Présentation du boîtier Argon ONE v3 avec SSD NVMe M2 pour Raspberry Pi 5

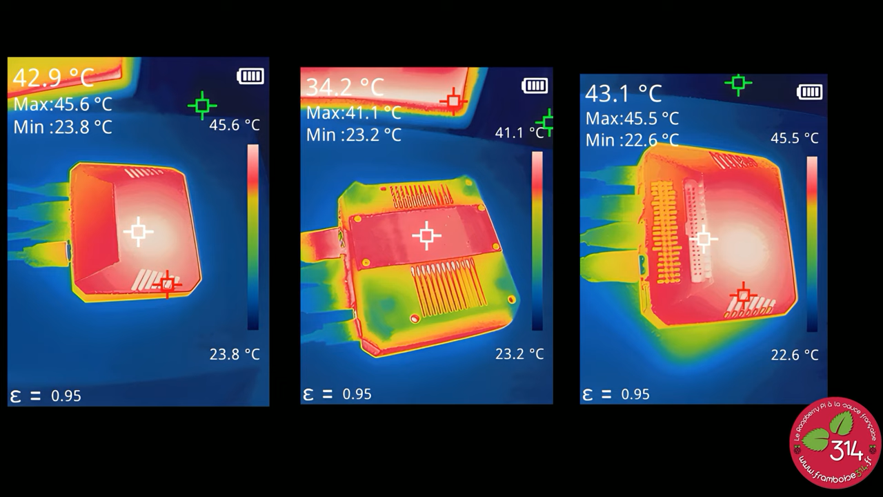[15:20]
Et puis le CPU on arrive à monter à une soixantaine de degrés Donc ça va c'est tout à fait raisonnable Et le boîtier est efficace